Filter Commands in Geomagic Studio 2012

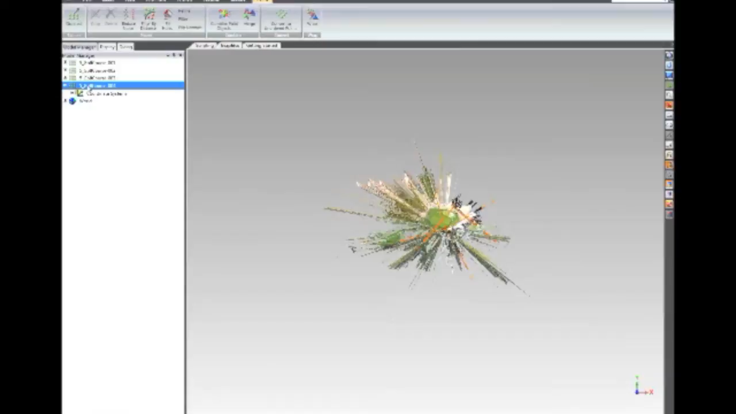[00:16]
So if we look at this scan here, for example, this is a scan of a golf course, a couple scans of just a single hole on a golf course.
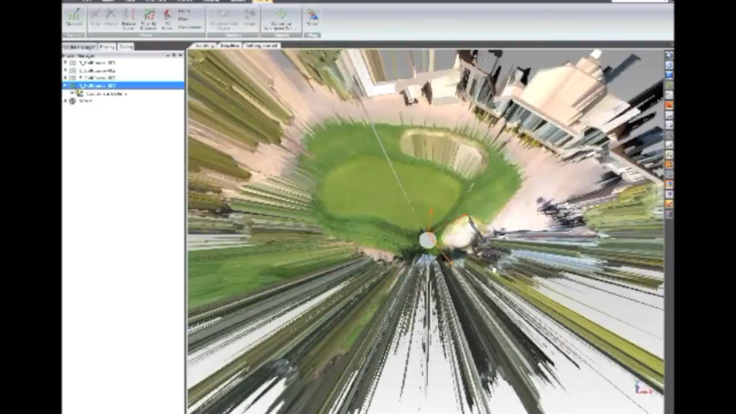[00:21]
So here you can see that that was the position,
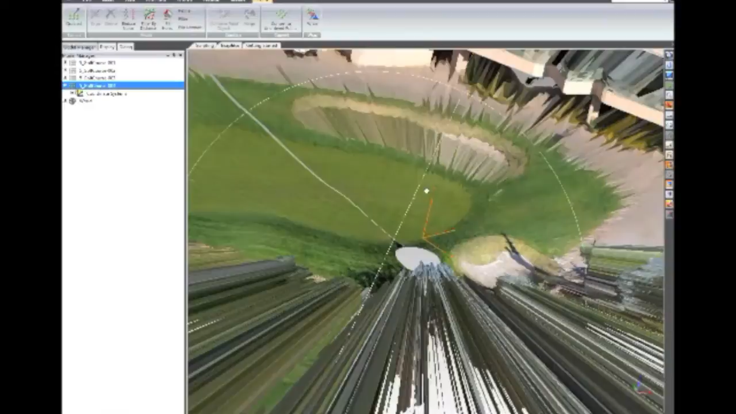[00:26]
that orange coordinate system represents the actual CSIS of the scan head.
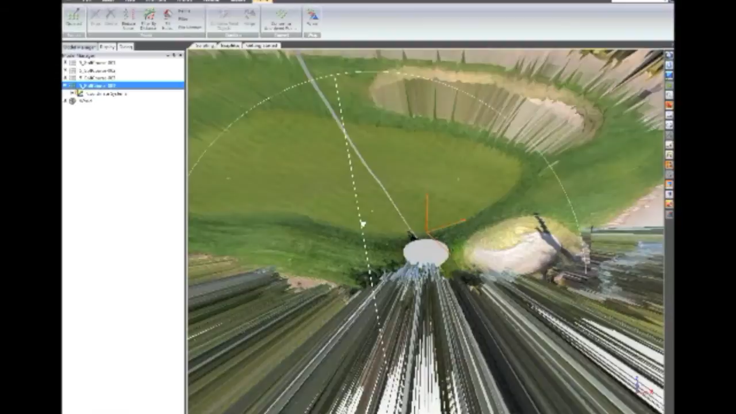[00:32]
In fact, you can see a shadow there of the person who was operating the system. You can see a shadow.
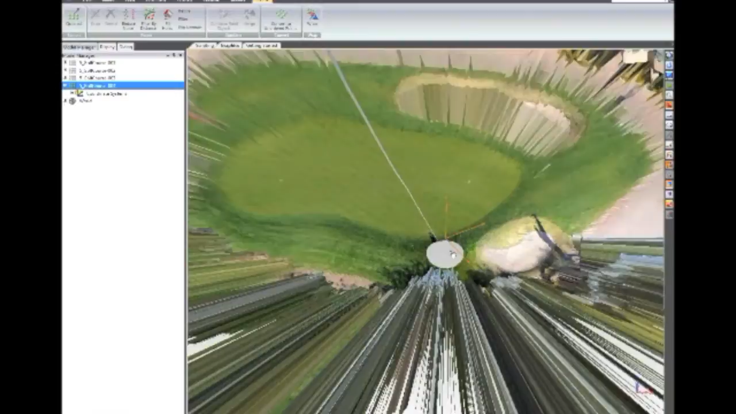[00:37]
So what this allows us to do is a couple of things.
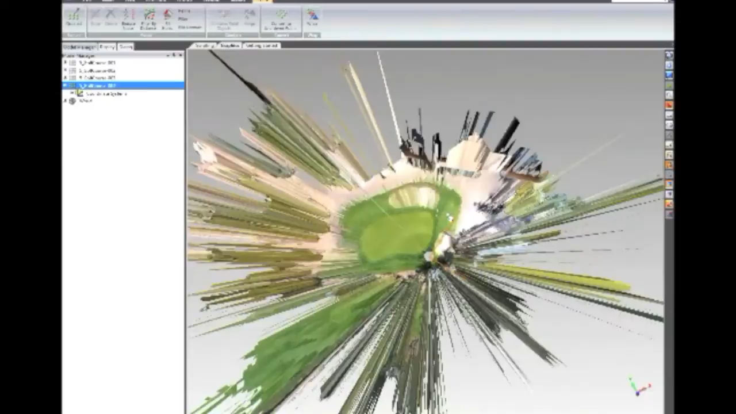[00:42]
So number one, it allows us to use that CSIS to actually crop the data. First before we do that, I might want to filter the data. So there's a new filtering technique. Previously we only had it based on angle.
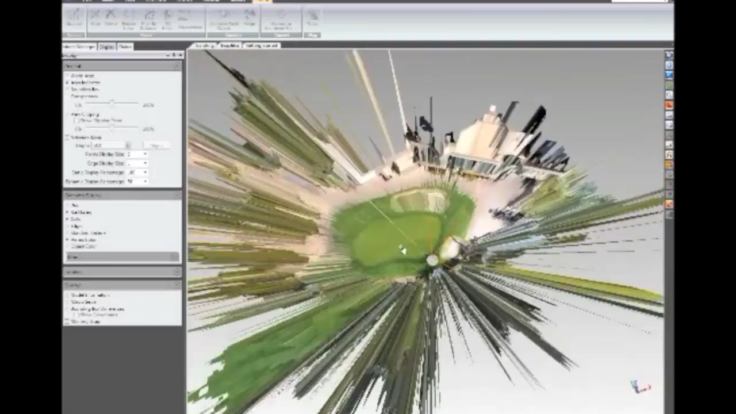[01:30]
And it kind of gives you this weird kind of spikes in the data. So you can easily filter those if you just set the ratio, let's say filter it so that any long cell that has more than a 10 to 1 ratio, delete that.
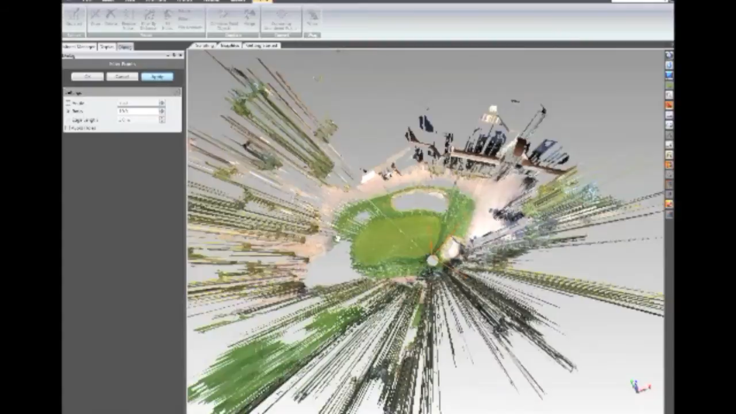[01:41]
Or perhaps any edge that's longer than let's say 3 meters.
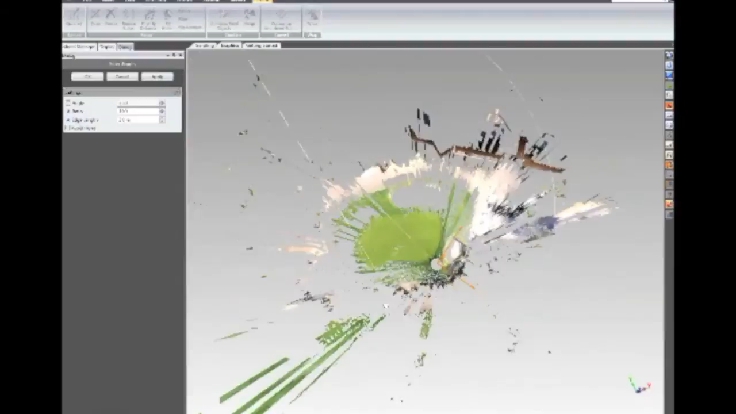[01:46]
So these can be used to kind of quickly filter out bits of the data.
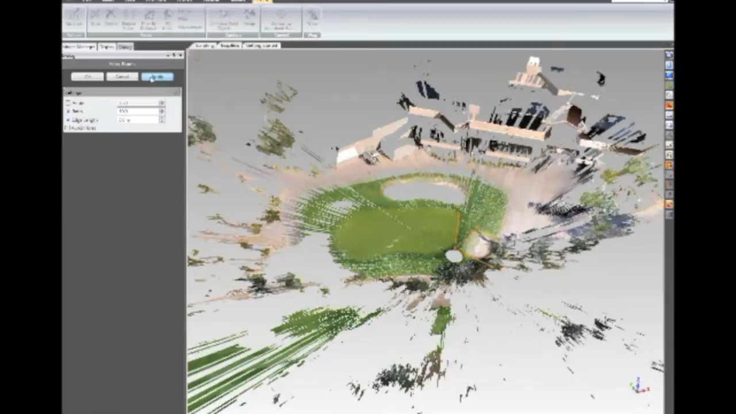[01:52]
And you can tailor these values. If it takes away too much of the data, you can certainly bring it back in. You can just kind of play with these two values. And it's just a really quick way to kind of filter out some of those long extraneous cells that you don't need. So those two filters are in place as well as filter by distance. Now filter by distance, one of the benefits of having that coordinate system is that
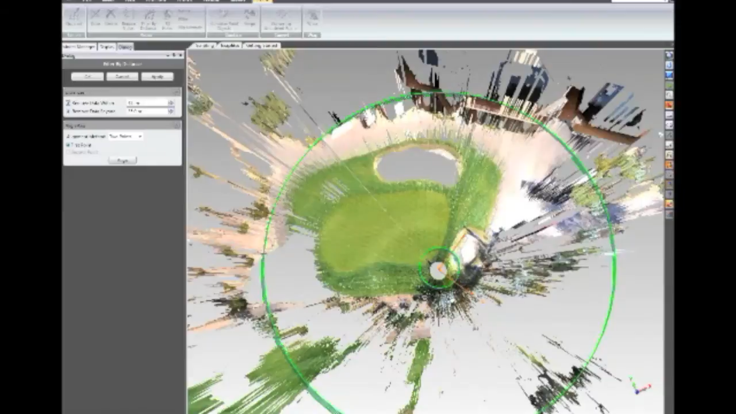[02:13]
it allows us to kind of put some concentric rings around it to say I might want to delete all data within let's say 3 meters of my camera position and remove data beyond 35 looks about right.
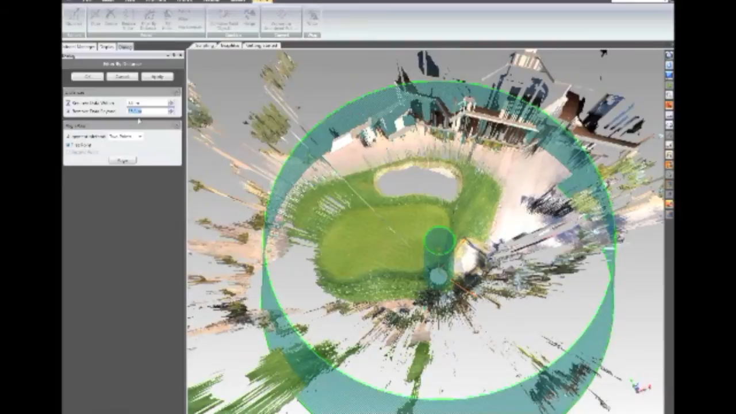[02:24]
So when we hit apply,
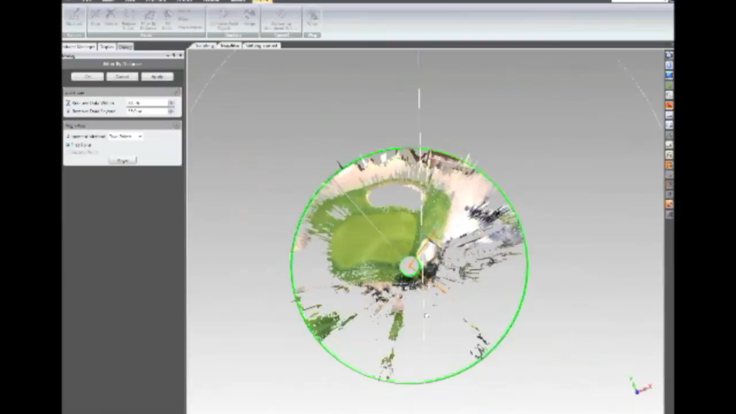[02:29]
it's a simple cropping that will get rid of any data that's within that certain distance.
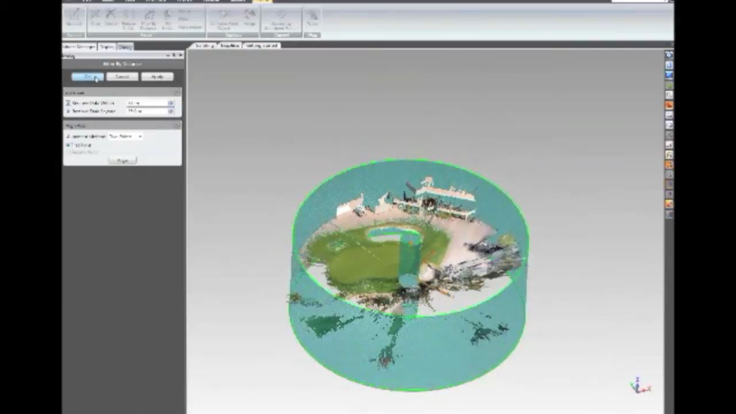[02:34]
So that's a really good way to kind of really quickly get this kind of big unwieldy data set under control by filtering out some of those long cells and also using the crop command to get rid of data beyond a certain distance because it's not unusual. In fact, earlier today I opened up a data set. And the data set itself was only about 5 to 10 meters. It was a room that was only about 5 to 10 meters across. There was data set that got captured through a window of a tree probably about 200 meters away.
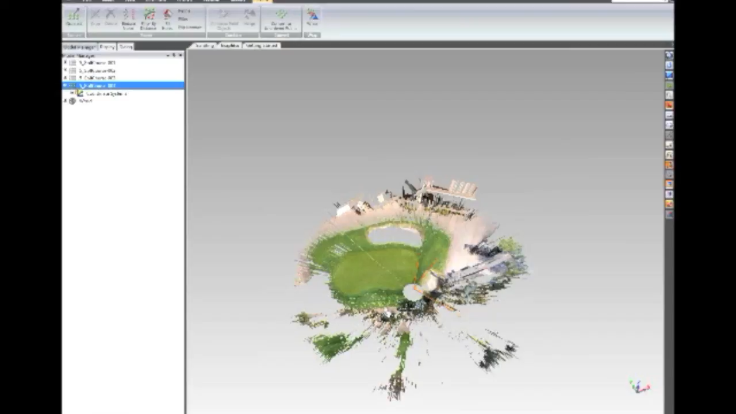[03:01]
And it just makes for a very large bounding box. And so you want to quickly crop that data. And that's a really useful tool for doing that.